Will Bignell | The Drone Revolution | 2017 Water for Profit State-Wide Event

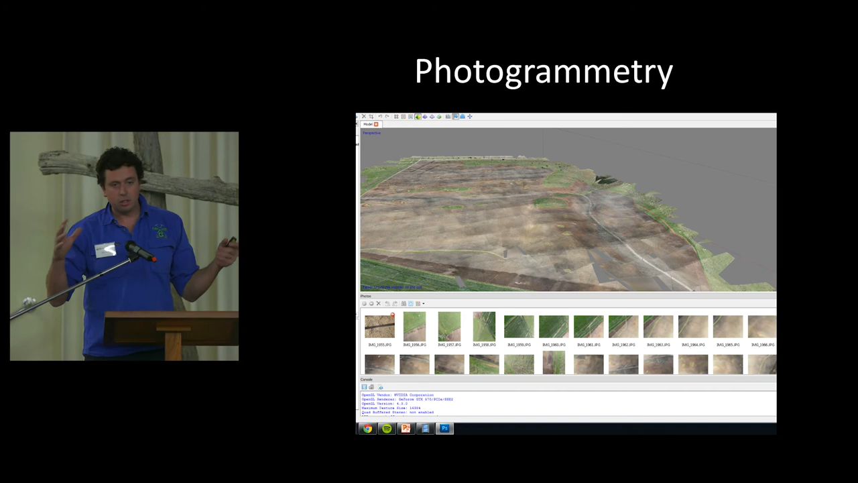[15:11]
So, that's the crux of photogrammetry in making a drone map. And what it does is create this thing called a dense point cloud. These are all dots. You can do it in black and white but the colour looks cooler. So, these are all, it's about 600 photos and this is how many points. There's millions of points in here that they've found over lap and they've put a GPS tag on it and they're all dots. And you can roughly make out sort of what it is.
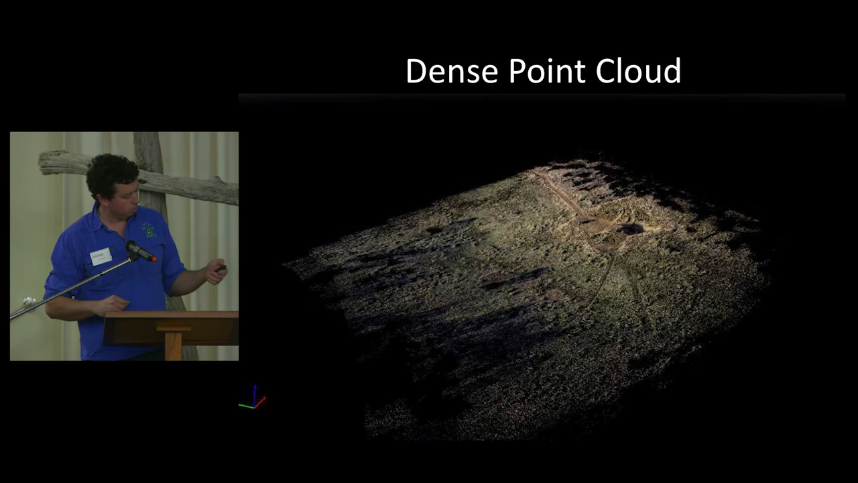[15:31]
The next step is then a triangular mesh where we join up the dots. So, we take the imagery and the colour values and everything between those dots and make assumptions and create a pretty skin.
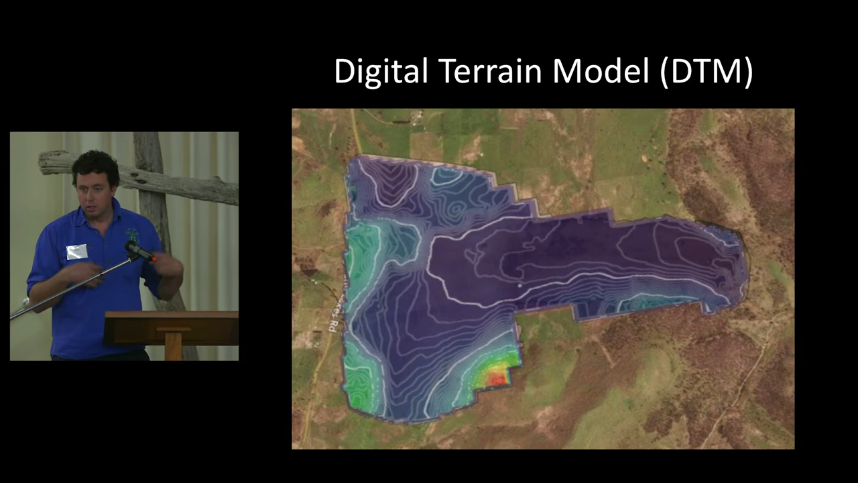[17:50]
And you can then start doing other things from that. You can start building upon this layer of information. It's the foundations of your variable rate application maps.
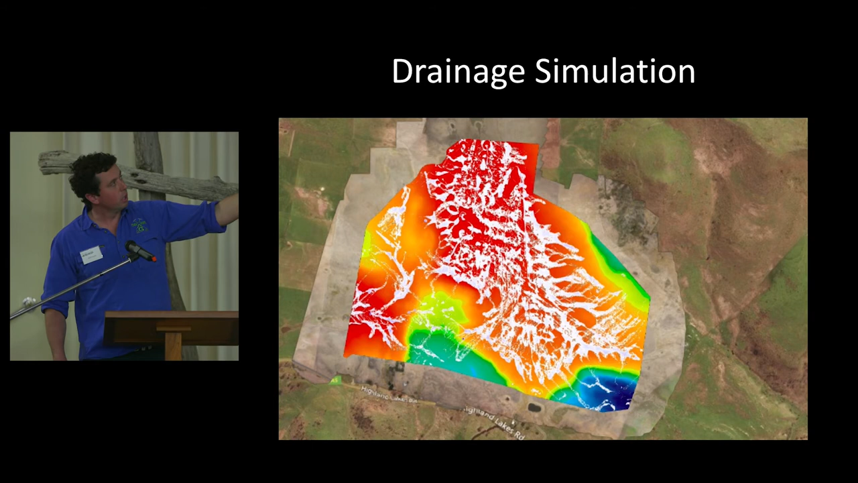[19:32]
We've got something there. Now, to drain that, it's a one kilometre ditch to dig. You know, how many thousands would that cost? I can tell you now, it costs a cup of coffee to go and click and draw in a drain in this digital surface model and rerun that model and say, does this drain work at 1% gradient, 2% gradient, 3% gradient? Do I do lateral drains?
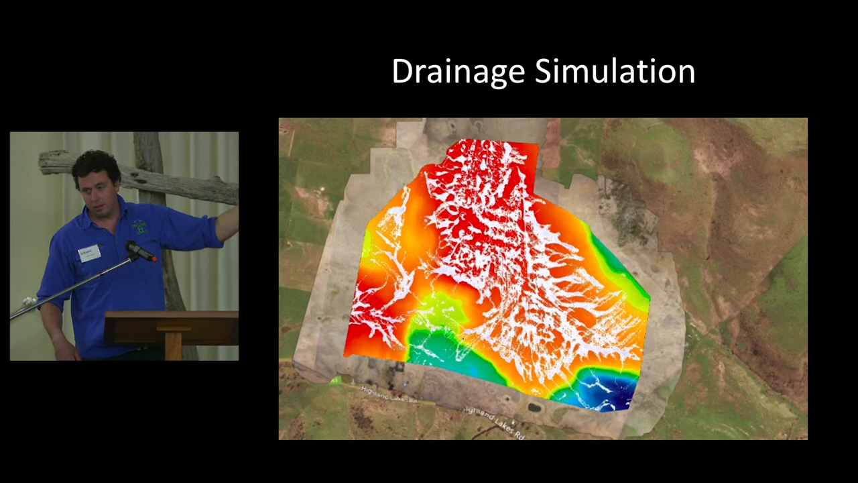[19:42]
How many lateral drains? How many tile drains? You suddenly start simulating and playing with the data to actually develop something out of it.